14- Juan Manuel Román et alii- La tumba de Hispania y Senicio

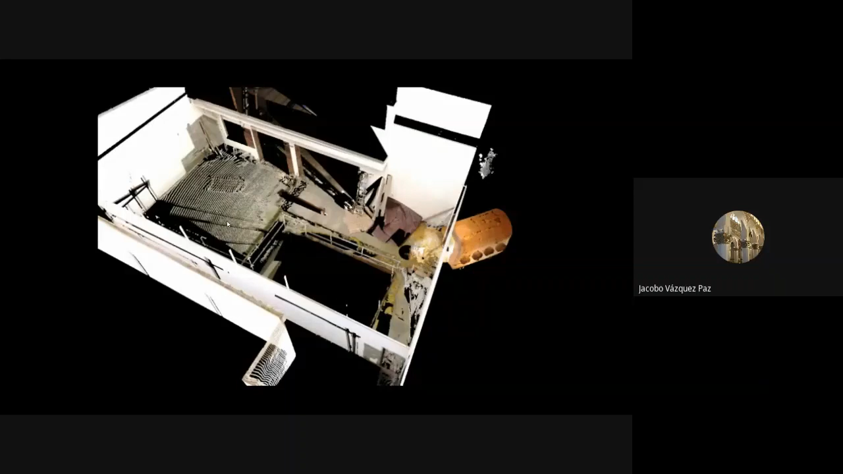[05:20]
en este caso solamente dentro de este inmueble lo que teníamos era la entrada, el pozo de acceso. Una vez que pudimos acceder, bueno, resultó que la cámara se encontraba en bastante buen estado de conservación y como ya he dicho antes,
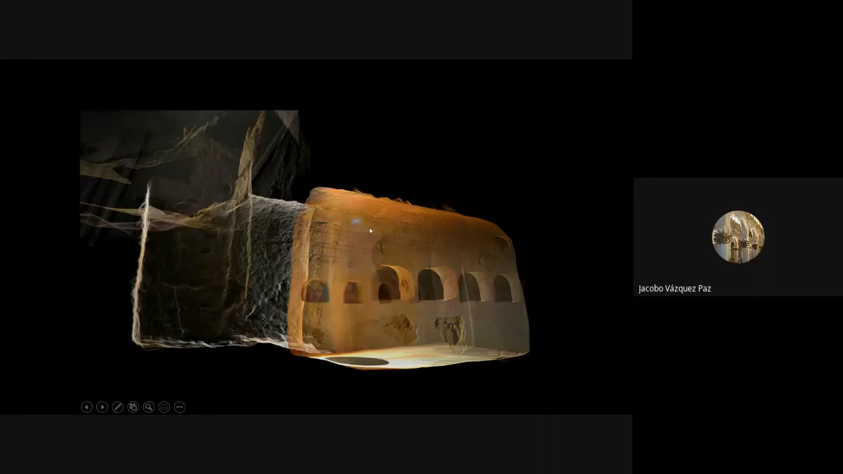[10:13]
la roca mientras que la cámara está construida es decir, previamente se excavó una fosa y luego se levantó la cámara con muros de sillares y dobelas de piedra para la bóveda. El tipo de pozo es el más común para este tipo de estructuras más frecuente en Carmona bueno,